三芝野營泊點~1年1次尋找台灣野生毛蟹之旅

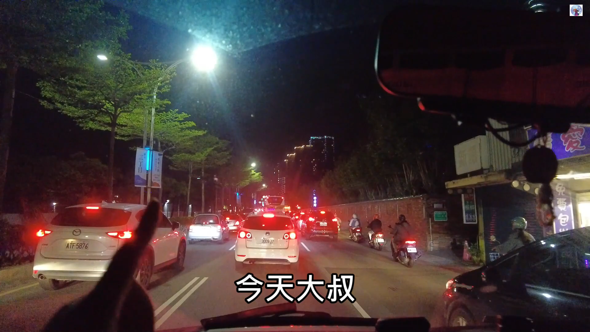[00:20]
那今天大叔一个人出去车博，但是不是一个人啊，是今天刚好那个四少有安排一个、哦、那个抓毛蟹的团、啊哦、那我们要去参加，我们、哦、表示有还蛮多人参加的、哦、那现在我是要往淡水的路线，各位看一下，我在这个路上已经塞了半个多小时了、哦、我觉得
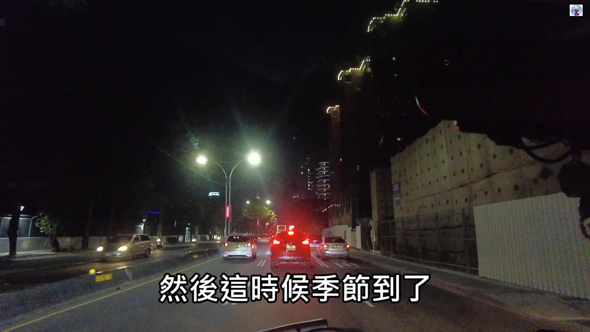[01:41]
上次去抓的时候是遇到狂风暴雨啊，那今天天气应该不错了，不过以抓毛蟹来讲，下雨是比较好一点。
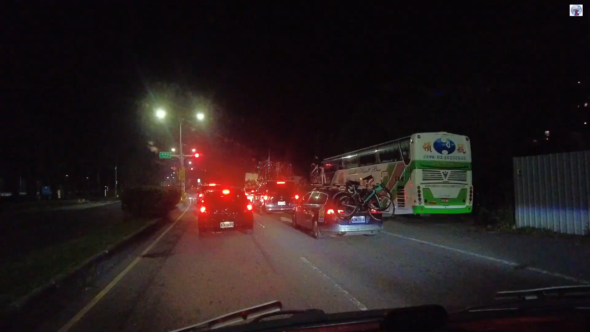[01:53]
哇，今天沿路都看到这个、哦、全部都是在脚踏车的，好多、哦、表示这边应该有赛事才对。这个是大叔以前哦每个礼拜必做的一件事情，
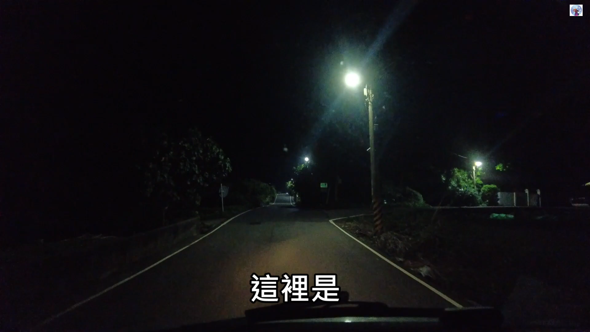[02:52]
这里是三芝、哦、然后叫田寮路了，
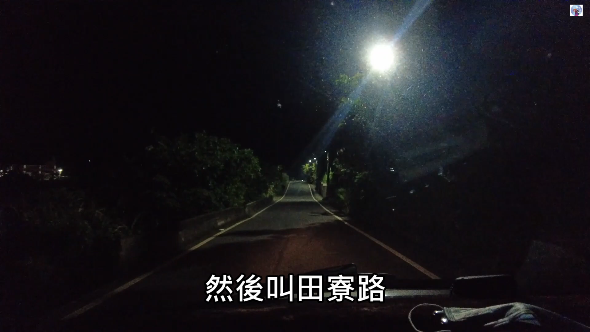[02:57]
田是稻田的田、
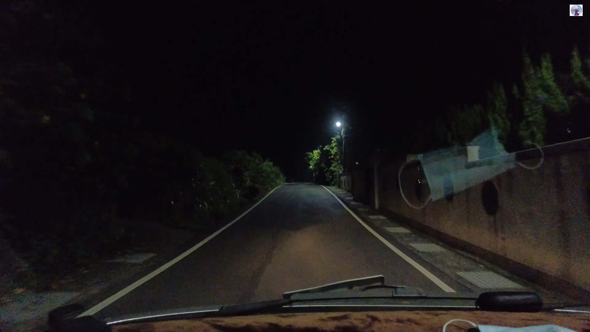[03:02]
哦、那寮就是那个寮啊，向左转，人家那种田寮餐寮了、哦、公寮的那个寮，然后是北十四，向左转、哦、这是我们今天的泊点，那这是一个停车场， 在600公尺处，您将抵达您的目的地。 然后这里有一个活动中心，基本上这个泊点应该晚上不会有人来了。
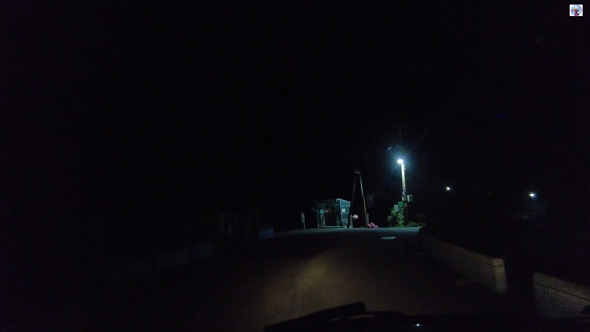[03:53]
看这里还有公车站牌，
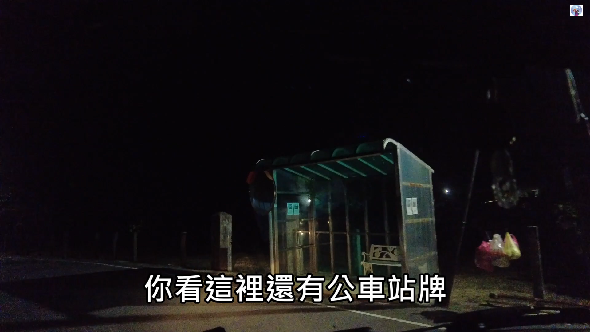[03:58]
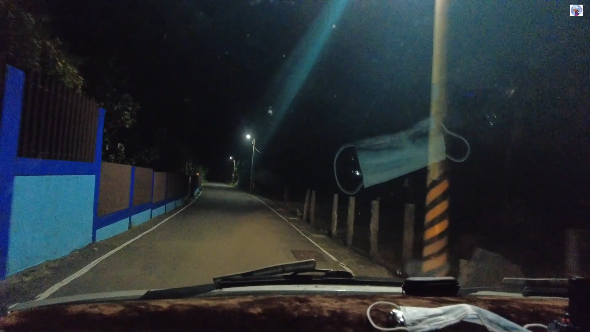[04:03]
这个叫做类停车场，其实这是一个空地的，那你说它是停车场 到达目的地 也是可以啊。